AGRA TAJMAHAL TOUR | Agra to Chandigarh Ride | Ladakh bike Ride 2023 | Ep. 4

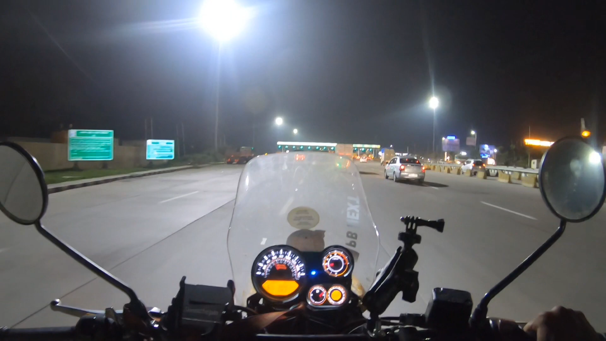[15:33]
अगर मुझे सोनीपत क्रॉस कर गए और मुझे एग्जैक्टली टाइम मतलब सॉरी एग्जैक्टली मुझे जगह का नाम पता नहीं है।
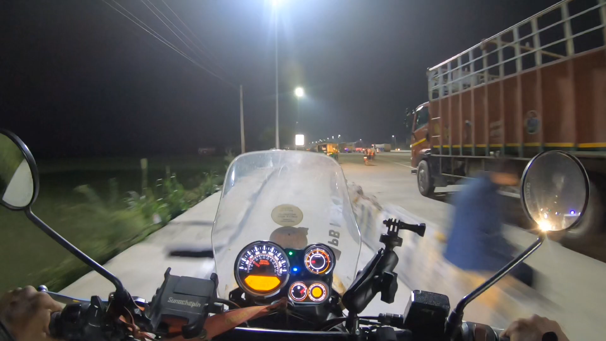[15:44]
अभी चंडीगढ़ एंट्री ले रहे हैं, अभी क्या घड़ी का टाइम हो रहा है लगभग 12:45 रात को, तो अभी जाके होटल देखना है एक दो
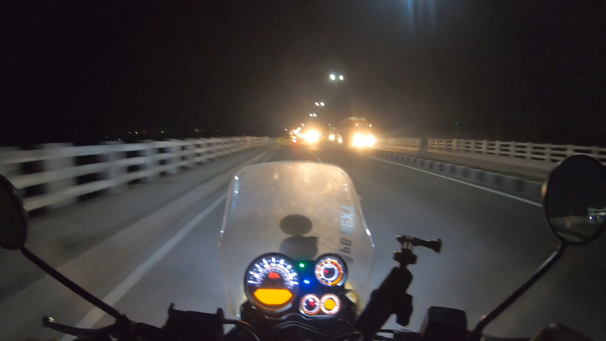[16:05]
और उसके बाद चेक इन करना है।
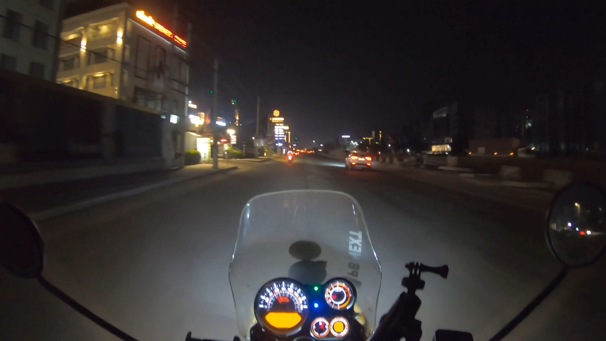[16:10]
मतलब रास्ते के दोनों तरफ आपका हाई राइज बिल्डिंग, शॉपिंग मॉल, बहुत मतलब डेवलप्ड सिटी है चंडीगढ़। मैंने सुना था बहुत प्लान्ड सिटी है, तो आप देख सकते हैं अभी यहाँ पे रोड का भी काम चालू है, फ्लाईओवर बन रहा है फिर से इसके ऊपर,